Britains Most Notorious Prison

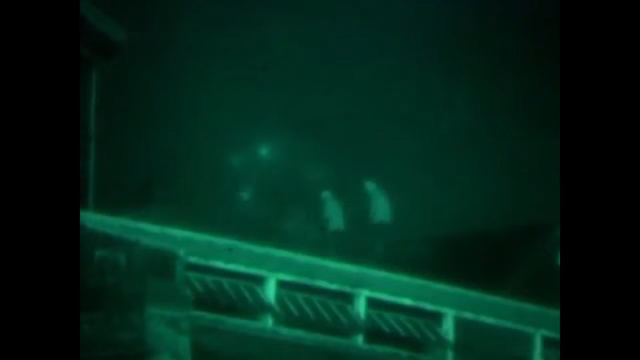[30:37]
I was on the roof, and the core went out That they're trying to get into Ewing